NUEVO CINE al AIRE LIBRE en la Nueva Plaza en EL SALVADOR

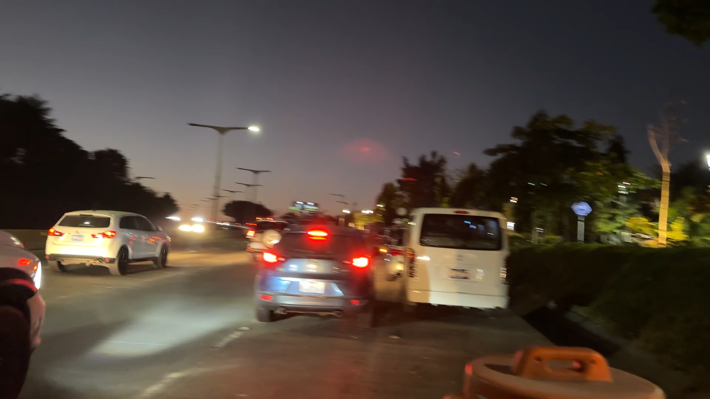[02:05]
Bueno, en el ingreso De la calle Está complicado, gente Está complicado llegar, amigo Sí,